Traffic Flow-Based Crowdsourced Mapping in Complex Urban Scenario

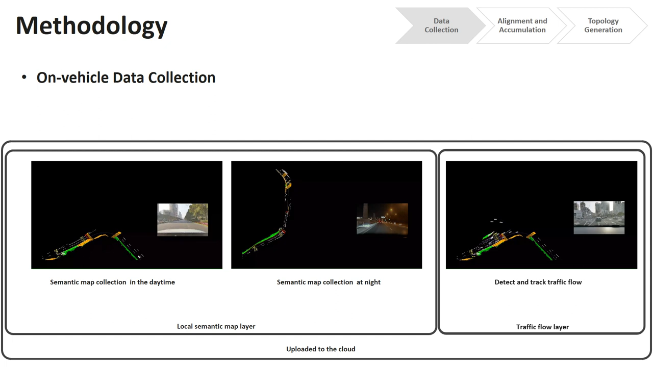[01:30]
We adopt geometric transformer to optimize poses from different vehicles by semantic point cloud matching.
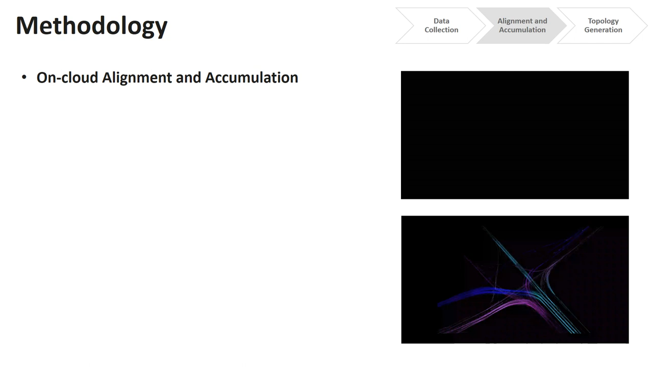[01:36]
With the continuous increase of the crowdsourcing data, we can see that the semantic map becomes more complete and the traffic flow becomes denser accordingly.